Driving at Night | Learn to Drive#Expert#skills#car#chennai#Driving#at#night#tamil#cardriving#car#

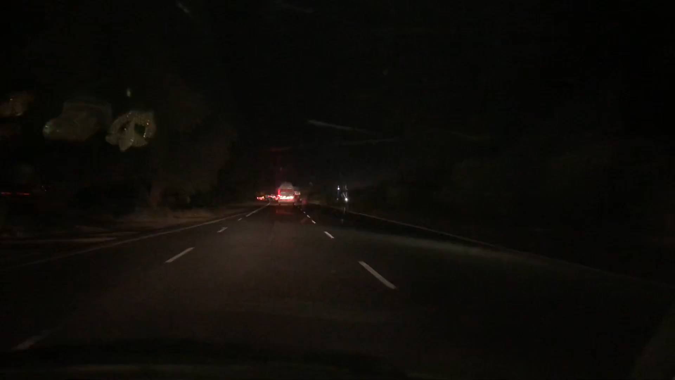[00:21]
Normally we are going to focus on night and we are looking at the lights So you know the lights are good So if you go to the village base You can go to the village That's a good distance
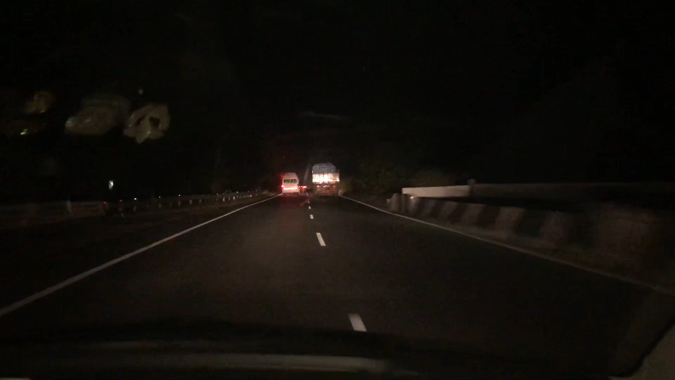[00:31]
Mostly you drive in night So you drive a lot So you drive a lot If you check The road is visible At the same time We drive in full and full left style You drive in the right hand side You drive in the right hand side So this time I turn the ibeam I turn the ibeam I don't care if you have to run the light But if you're working on the ibeam How do you sweat off and ibeam
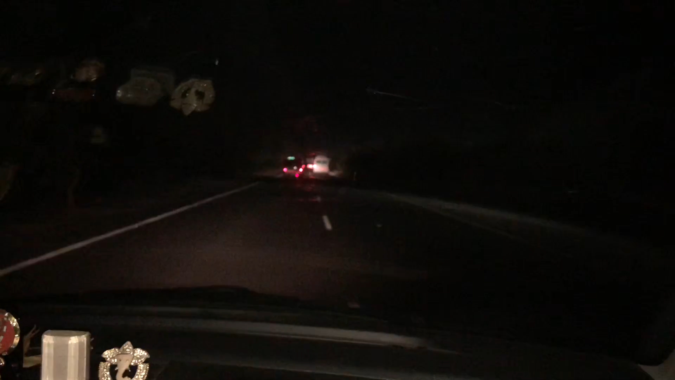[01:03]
So you're only keeping it up So this time you keep on the Ibeam You're getting off and you're doing that So you can see that Let's get off and off the light We get off and off All the way is clear Mostly we drive in the night Most likely it's a risky problem So if you look at the safety of the night, you will be able to get the safety of the night. So in this time, we will be careful. We will be able to get distance minded.